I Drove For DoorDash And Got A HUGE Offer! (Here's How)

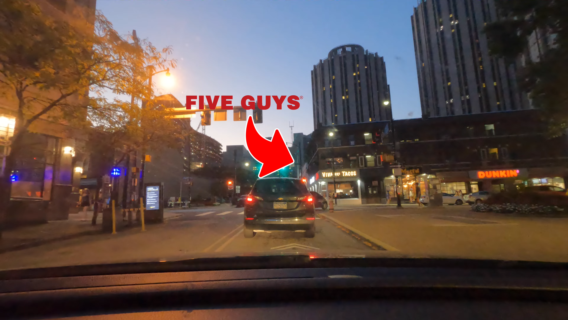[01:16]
And I know Five Guys is popular enough. I'm going to get an add-on for that same Five Guys. And I did. What was that add-on?